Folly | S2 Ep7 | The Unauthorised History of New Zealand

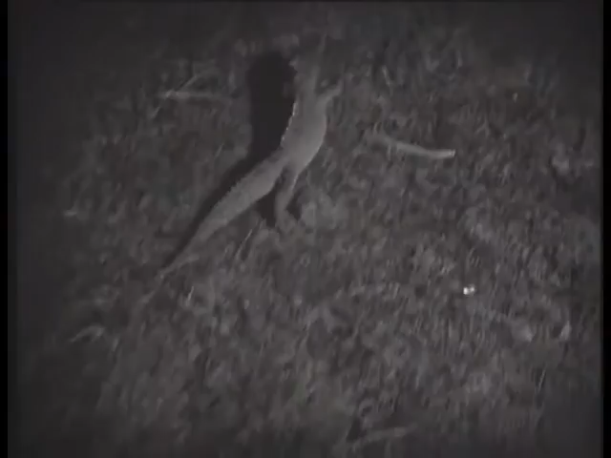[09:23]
The tuatara could run, the petrel could hide, but the Stephens Island wren,
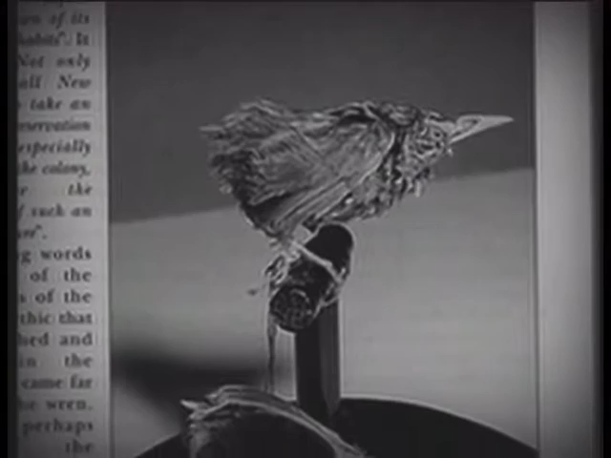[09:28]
flightless and pathetic, soon became extinct.
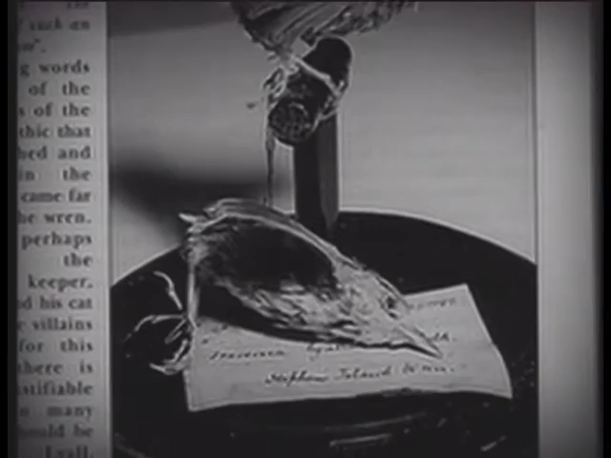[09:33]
The irony is that Mr. Whiskers actually discovered the bird, until then unknown to exist. The tragedy is that he then ate
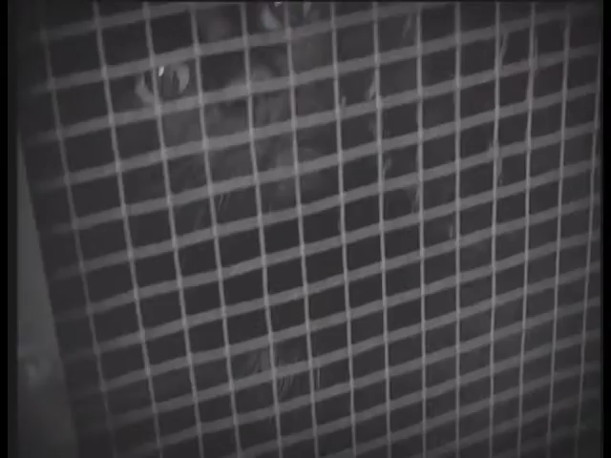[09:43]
the last of this rare species like jelly meat. It was an ornithological holocaust.